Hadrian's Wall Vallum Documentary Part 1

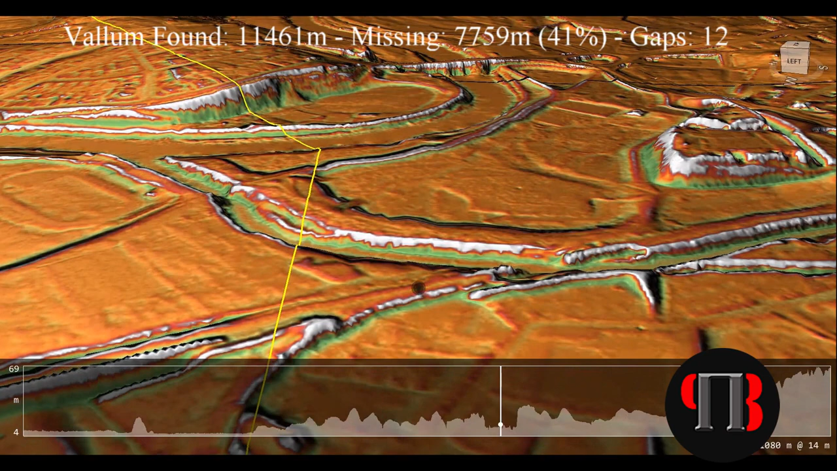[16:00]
this indicates that the Vallum was a canal that required frequent topping up by rivers and streams feeding directly into the ditch.